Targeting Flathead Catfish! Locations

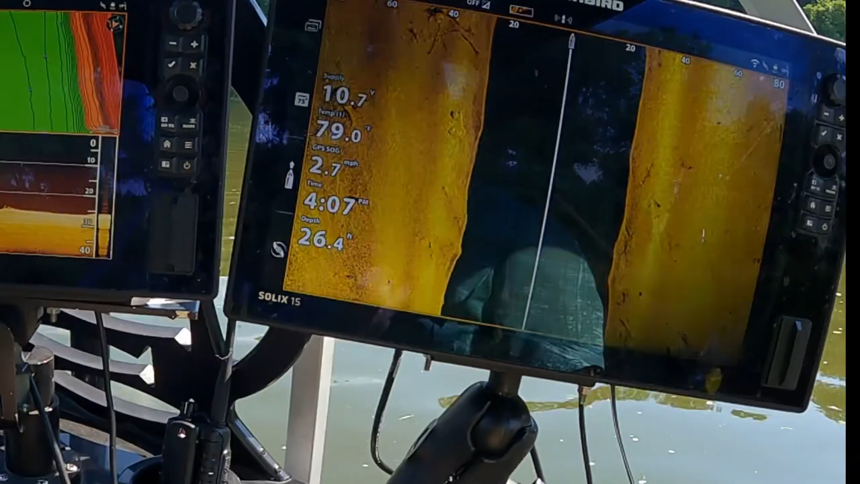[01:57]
On screen: depth 26.4 ft, water 79.0°F, speed 2.7 mph
see now we're going to come up
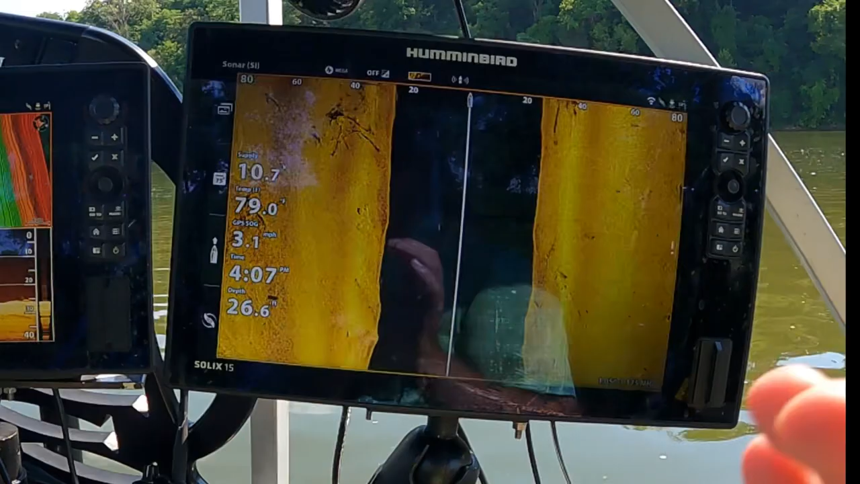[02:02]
if you look down here inside imaging you're going to get
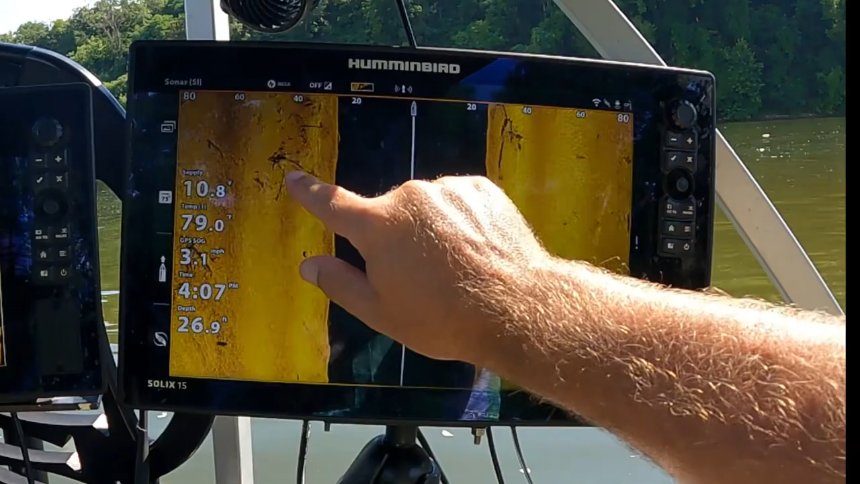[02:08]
On screen: depth 26.9 ft, speed 3.1 mph
a little bit of stuff on on each side i really don't fish that um there isn't much there you can see a little
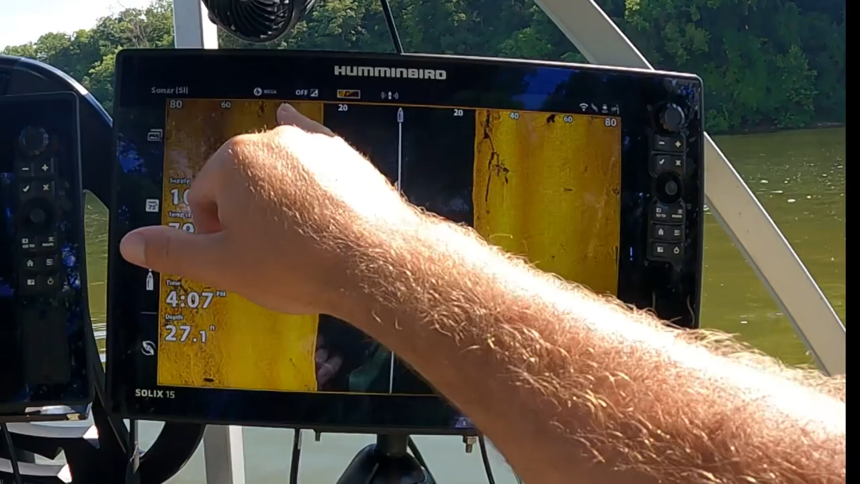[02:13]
bit of stuff you know that kind of looks like that's there might be some lumber in there some timber laying in here now when you get to this little area you can see
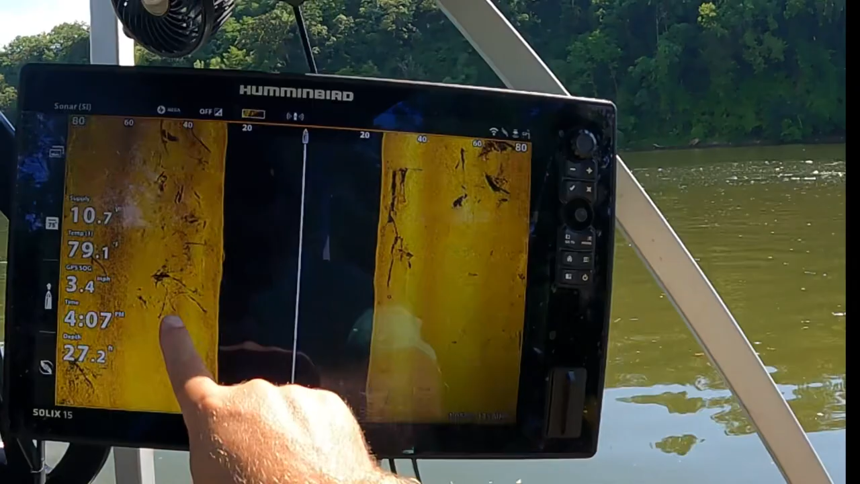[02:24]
On screen: speed 3.4 mph
how there's some here some here and it's spaced out those are areas that i really like because that way you have a chance of getting multiple flatheads
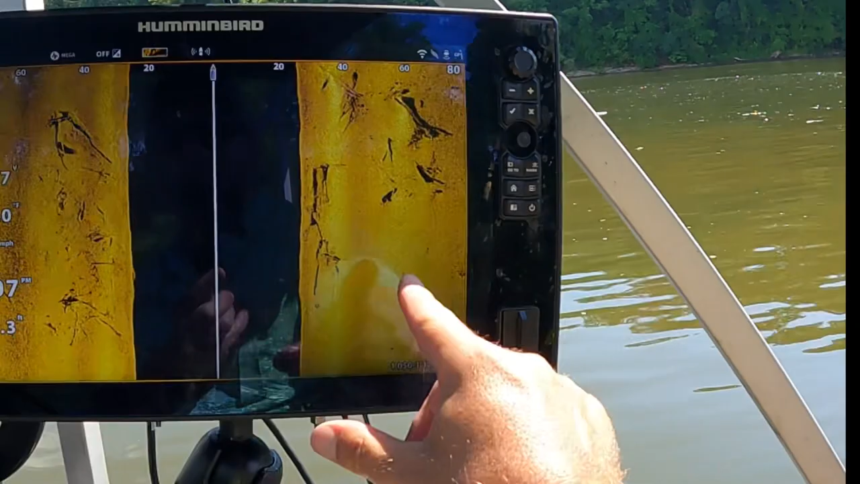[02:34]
one might live here one might live here one might live over here that's his own waters but yet
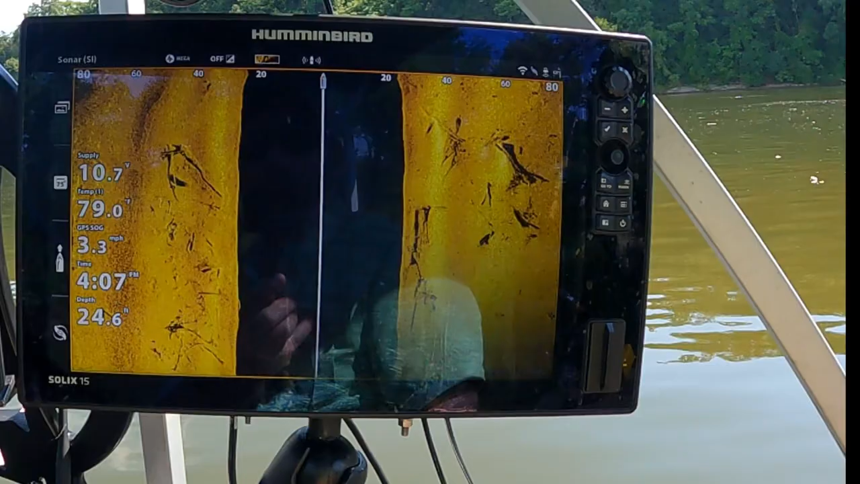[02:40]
On screen: speed 3.3 mph
you know they're spaced far enough apart from one another you can catch a multiple at one spot so if you see i'm going to kind of ride right on the bottom of this ledge here you're
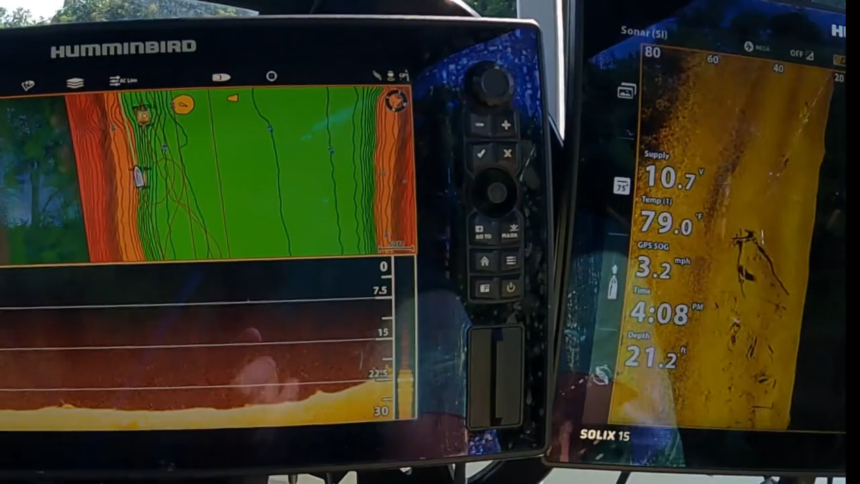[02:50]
On screen: depth 21.2 ft, water 79.0°F, speed 3.2 mph
going to come over here and you're going to start seeing some stuff on down imaging right through here you know you
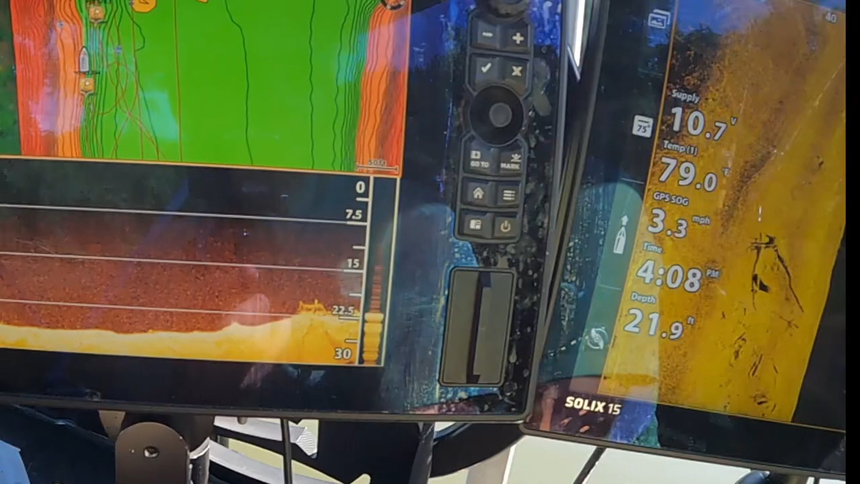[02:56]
On screen: depth 21.9 ft, speed 3.3 mph
got some trees over here now i fish mostly mostly wood that's what i fish but you got some nice
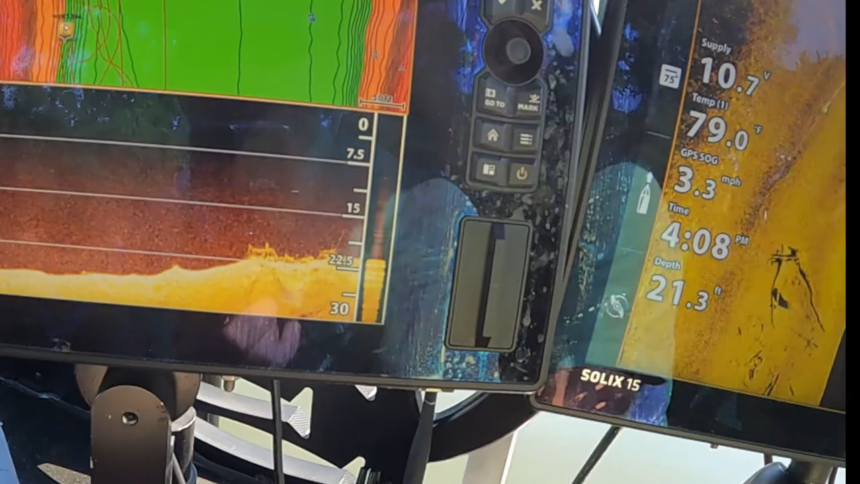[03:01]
On screen: depth 21.3 ft, speed 3.3 mph
you'll see that on the down imaging and then when you come over to side imaging you can see there's some trees
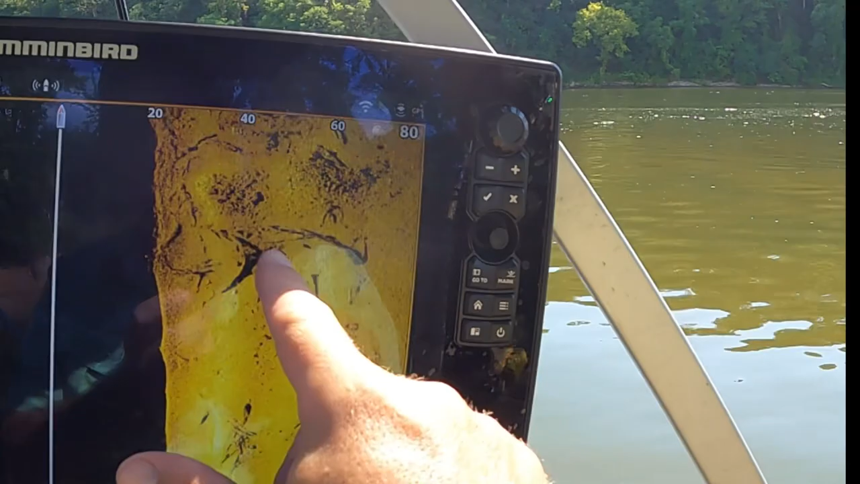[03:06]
in here a bit of rock piles here rock piles you know which then when you come back
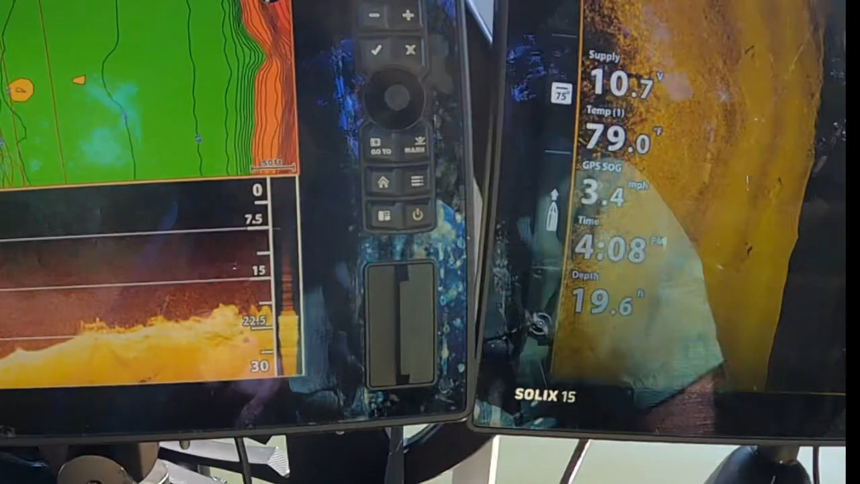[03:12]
On screen: depth 19.6 ft, speed 3.4 mph
over down imaging you can see we're really getting into some stuff so this is the thickest some stuff that
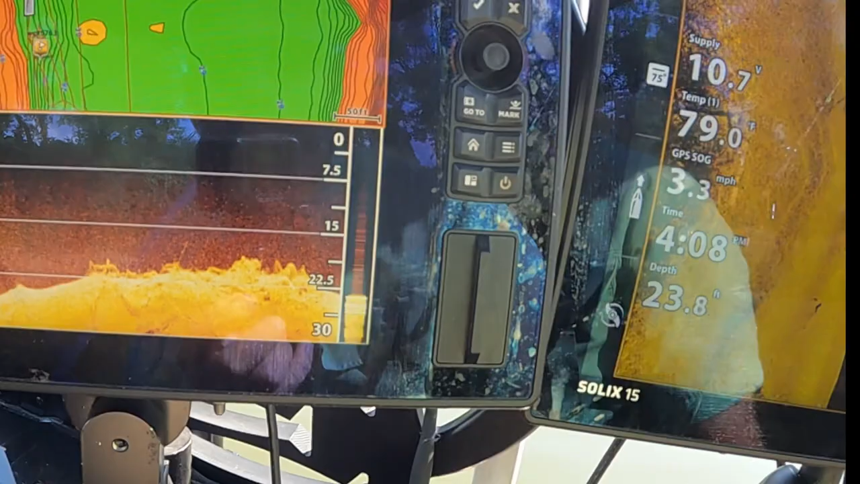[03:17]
On screen: depth 23.8 ft, water 79.0°F, speed 3.3 mph
i really like the fish we've caught some good fish off this spot actually but if you come right here
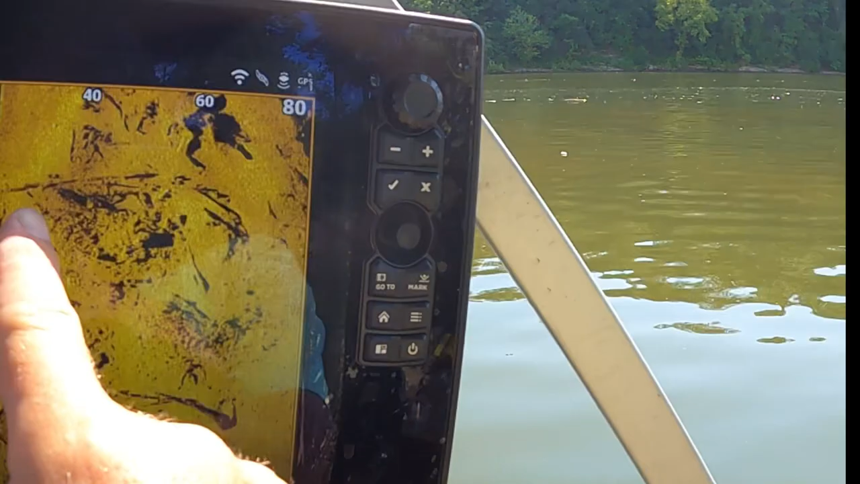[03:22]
you know you can just see all this stuff in here you know this fish will come in there you'll catch fly heads and blues it's just not it's just not fly heads of course you know there'll be blues in
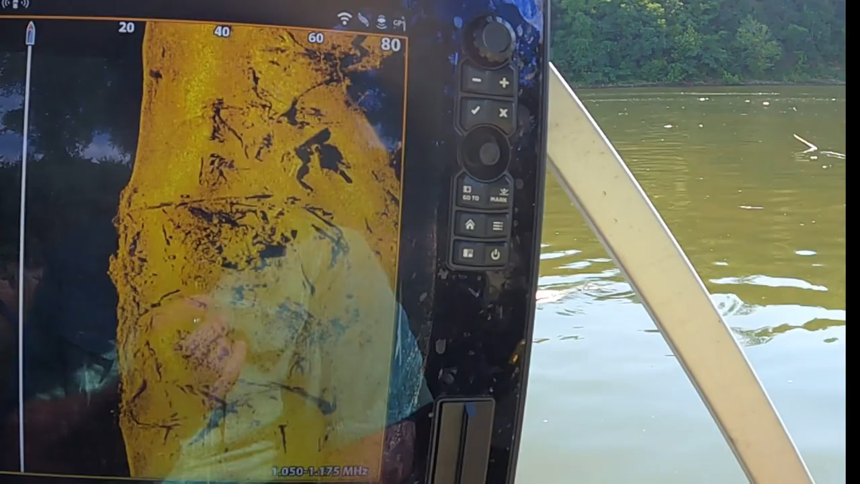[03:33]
the mix but you can see just all that just all spaced out right
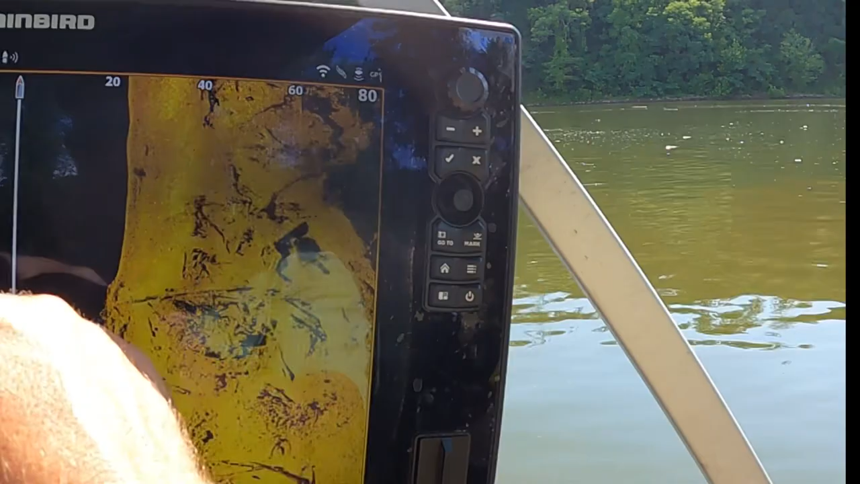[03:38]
through there some of my favorite stuff to kind of target when i'm taking chasing these fly heads you
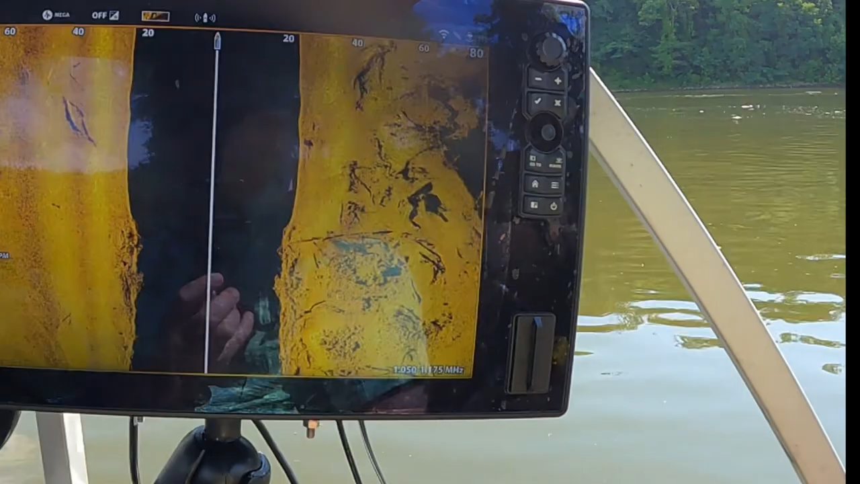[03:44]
know there'll be times when you're fishing all this but yeah you'll catch the fish over here where there's nothing at that
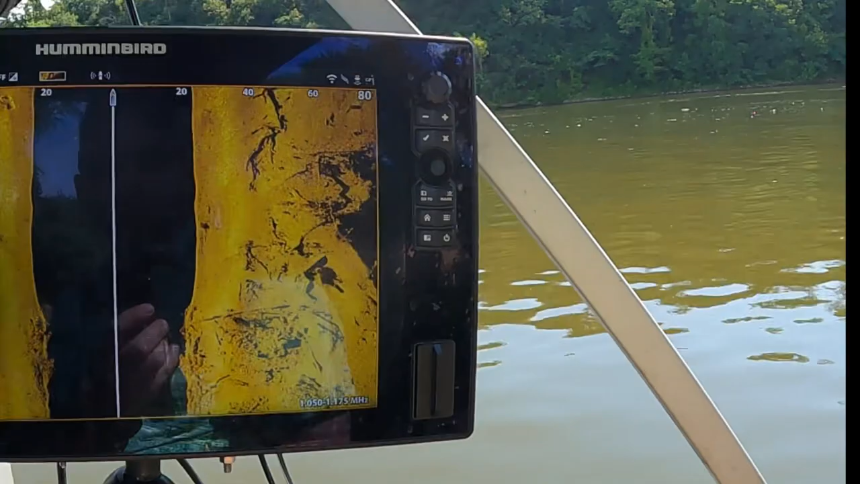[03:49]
just means he's moved from this structure over here now he's over here feeding